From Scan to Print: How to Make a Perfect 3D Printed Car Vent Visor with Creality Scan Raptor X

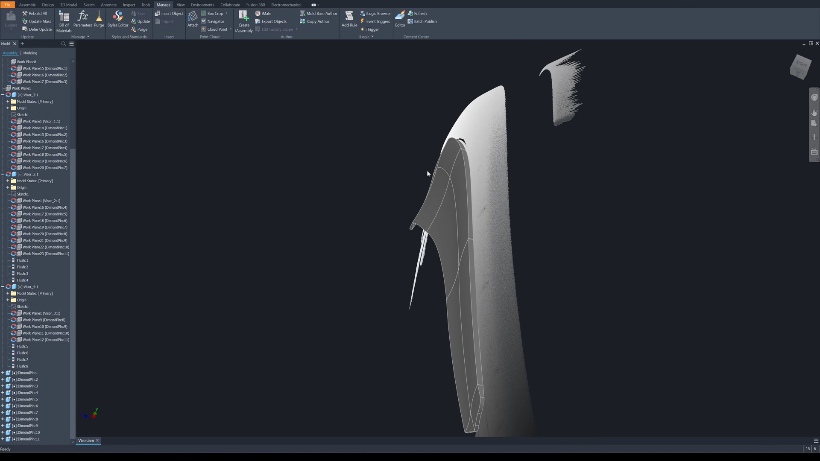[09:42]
Then it goes out further. So if this one. The starting point is twisted a little bit.
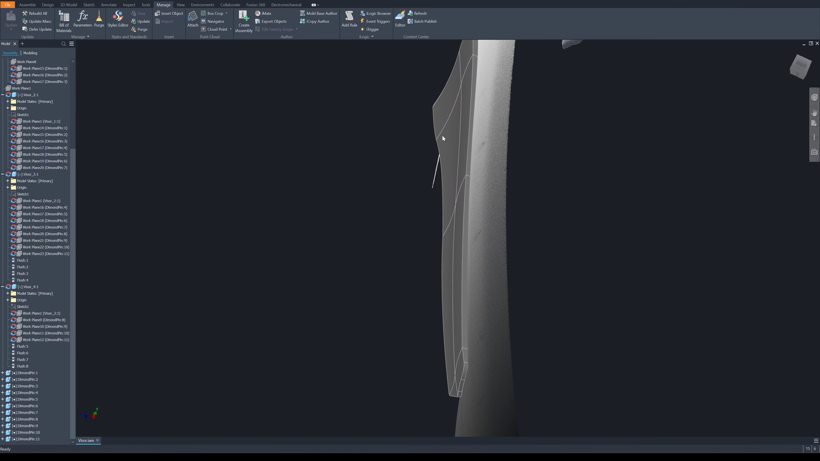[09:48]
So here's the part that has been modeled. Well. This one.
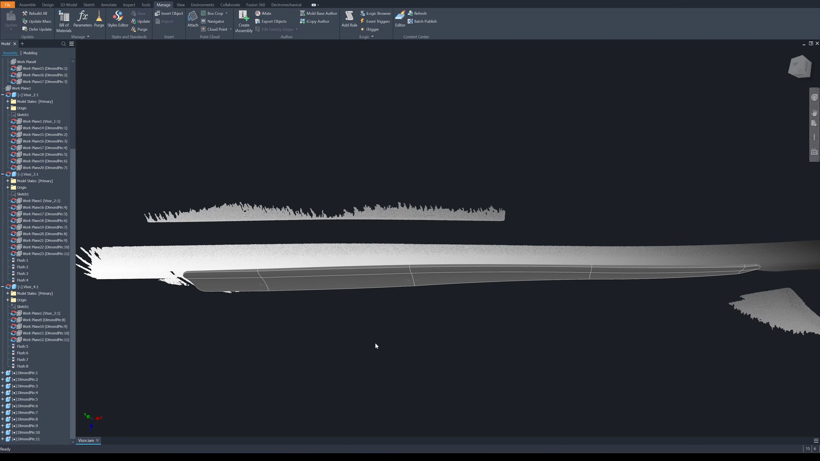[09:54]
You can also adjust the shape and profile later. Okay. Next. I'm going to send this part. Save as the step file.